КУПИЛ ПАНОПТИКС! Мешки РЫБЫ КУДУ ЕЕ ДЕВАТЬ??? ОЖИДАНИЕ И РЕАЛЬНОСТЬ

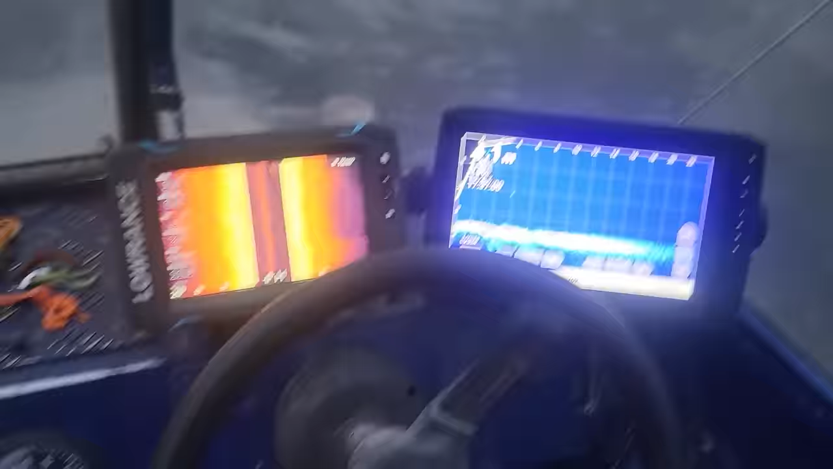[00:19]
Сейчас в процессе все, ребята, расскажу и покажу, что-то покажу, что я тут по настройкам, короче говоря, делал.
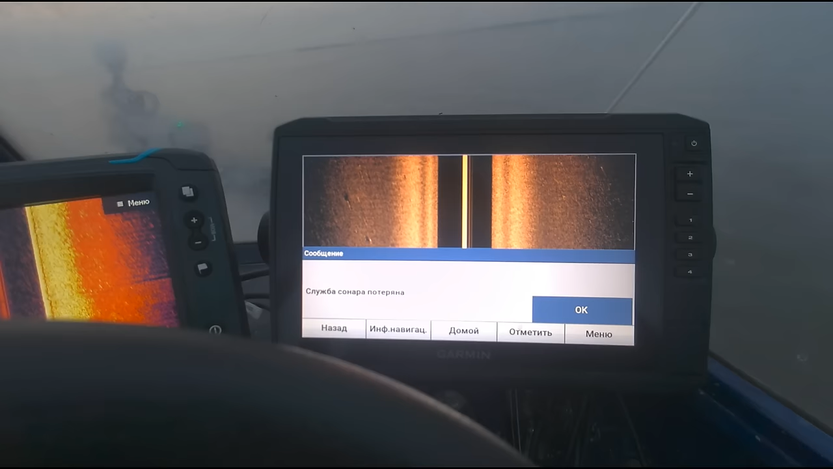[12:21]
Это у меня уже просто, ребят, аккумулятор подсаживается. Конечно, целый день у меня сегодня он просто, ну, грубо говоря,
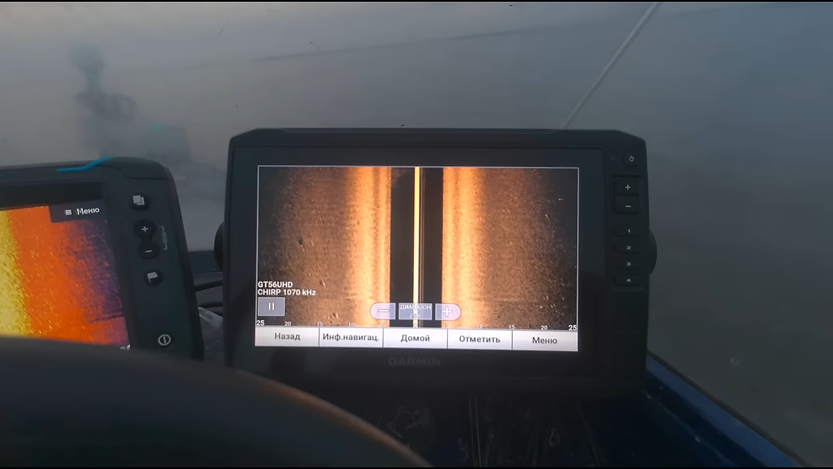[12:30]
на аккумуляторе, который у меня, ну, стартовый, так скажем. Поэтому и выключается иногда.
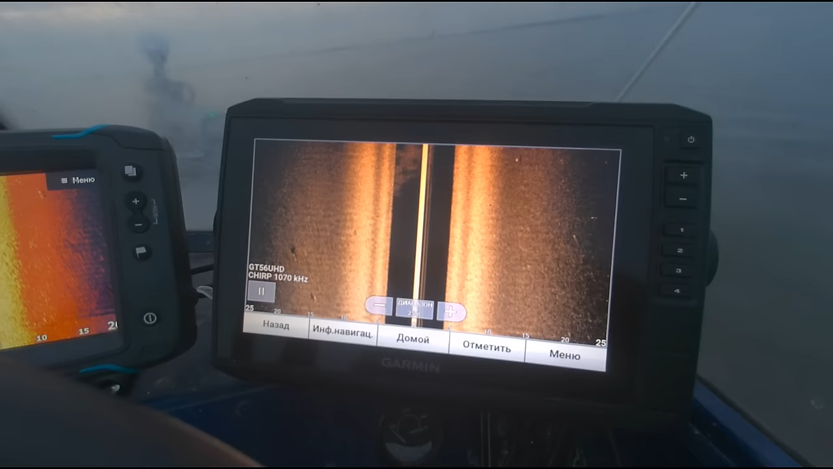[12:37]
Вот, короче говоря, в принципе, вот 56-й датчик, боковики, в принципе, все неплохо видно.
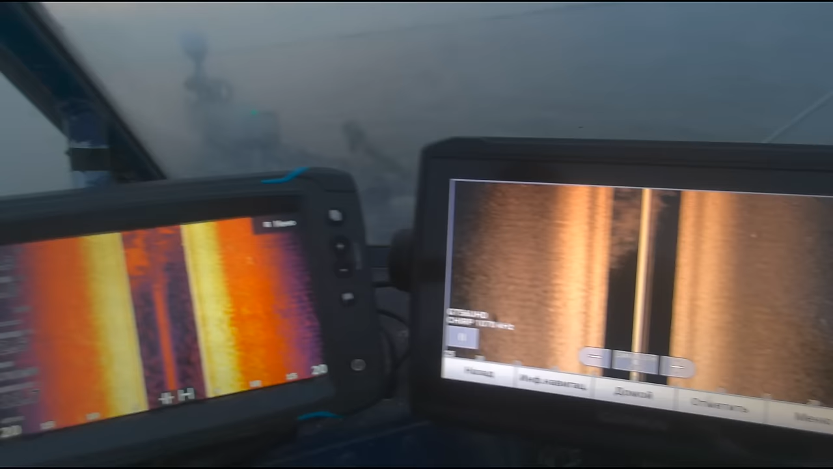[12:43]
Ну, сравниваем мы ее, как бы, ну, это Тишка первая, вот, но, как бы, это сравнивать несравнимое.
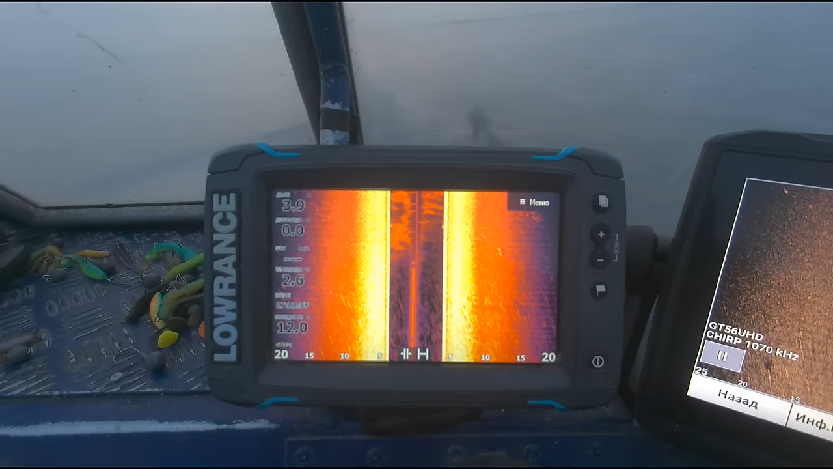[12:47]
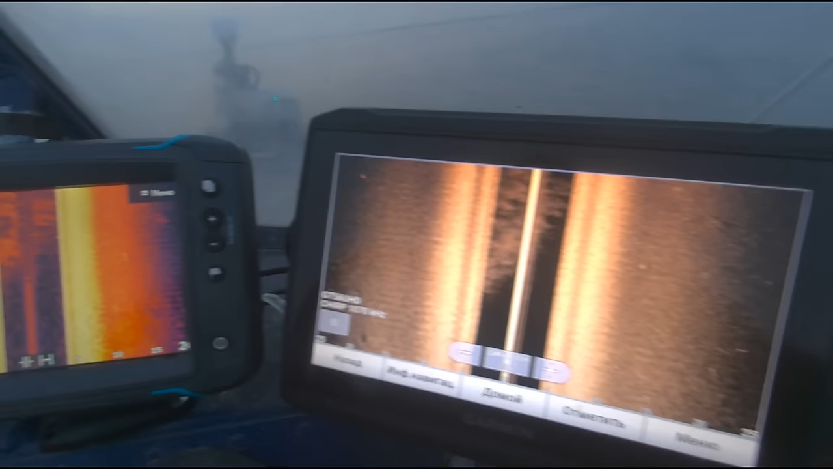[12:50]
Вот, что показывает это, что показывает это. Это просто, что здорово.
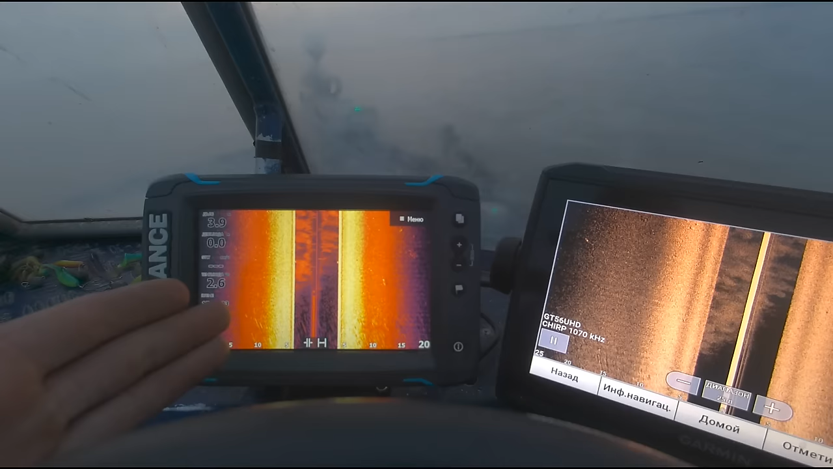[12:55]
Это работает у меня сейчас в 455-й частоте, этот в 1070.
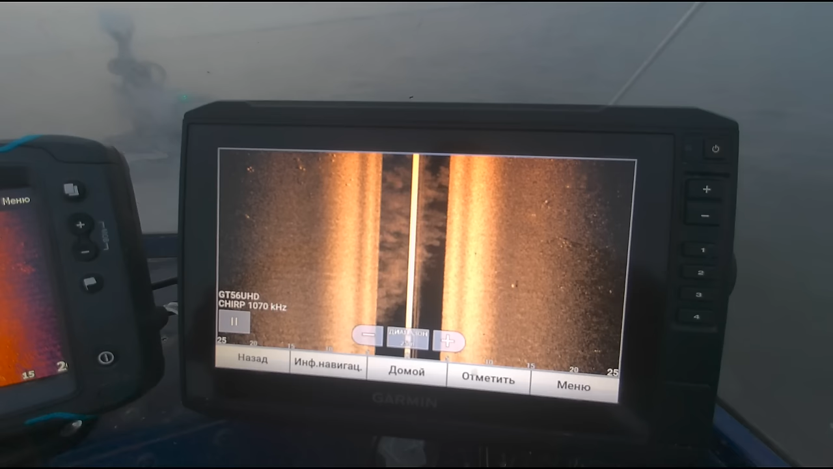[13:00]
Поэтому сравнивать я, в общем-то, не буду. Но единственное, что ребята мне, ну, которые мне присылали вот этот Garmin, он рыбка, видите, сколько стоит.
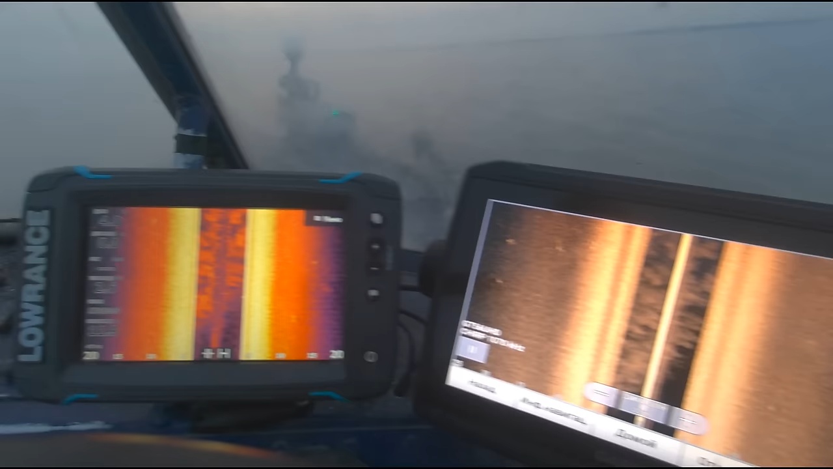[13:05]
Вот, они, короче говоря, говорят, давай присылай нам. Вот, и в этом эхолоте, вот, ее прекрасно видно.
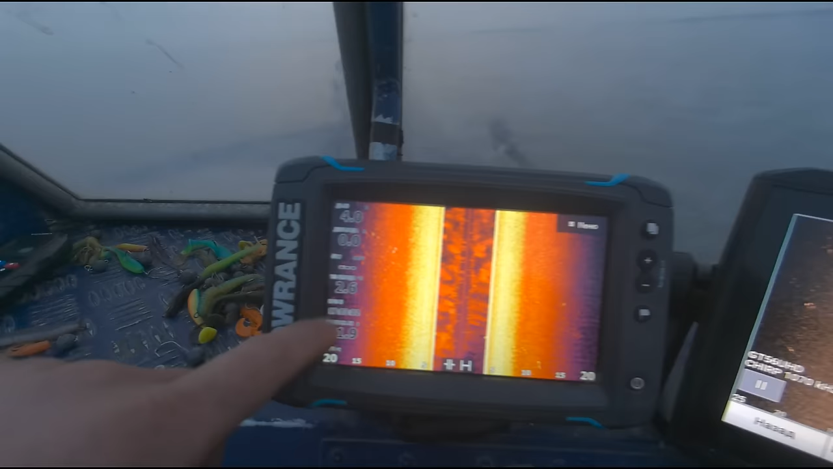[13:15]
Вот, присылай, говорит, нам эту, ну, Тишку саму, и мы тебе ее обновим, сделаем из нее, в общем-то, ФС.
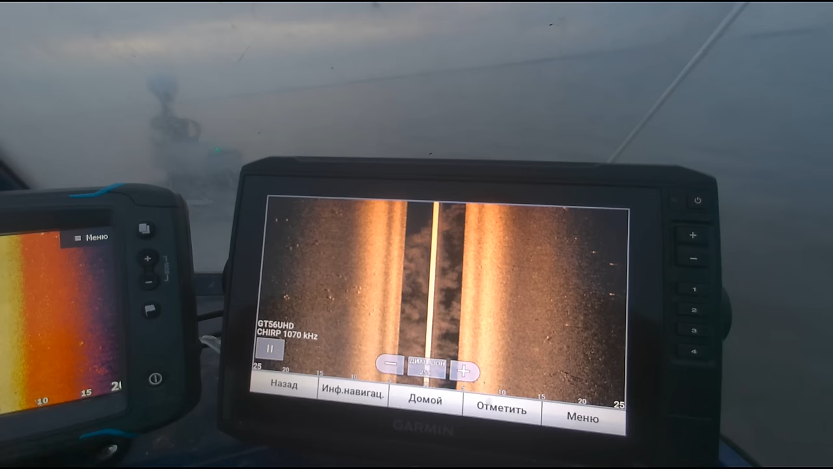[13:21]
Как бы, ну, и пока не хочу, ребят, отправлять по той причине, что, ну, пока надо попользоваться. Тут у меня куча-куча точек, еще надо переносить все это такое. Рыбалка только начинается, не знаю, хотелось бы, конечно, отправить и вам все, в общем, это дело показать.
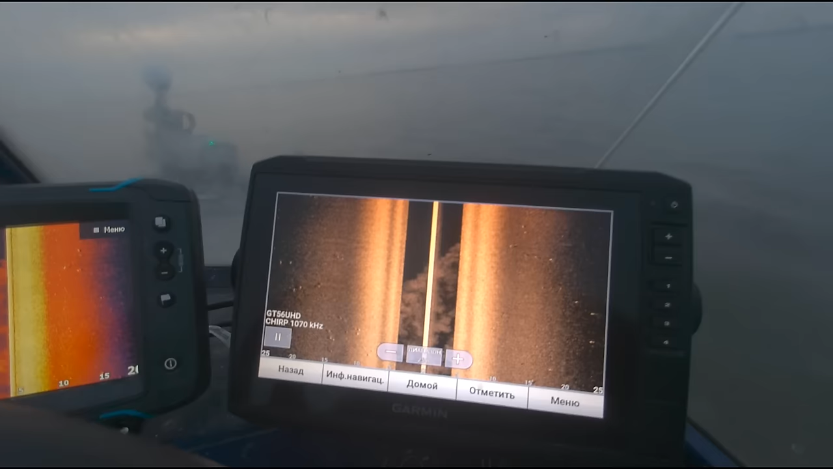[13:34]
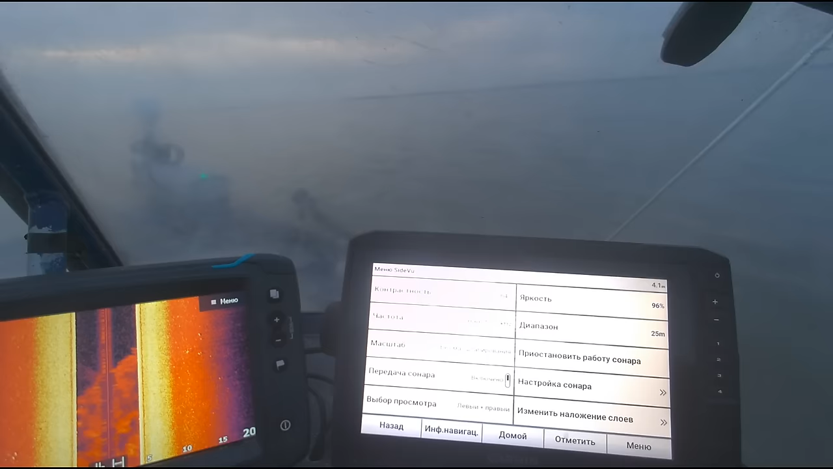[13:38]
Ну, значит, что вот, как бы, по настройкам, давайте так.
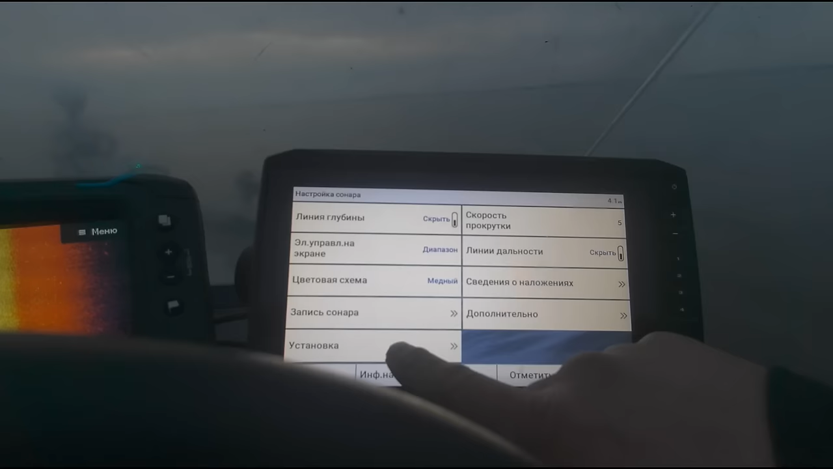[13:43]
Так, вот, значит, сбрасываем, ребят, до заводских.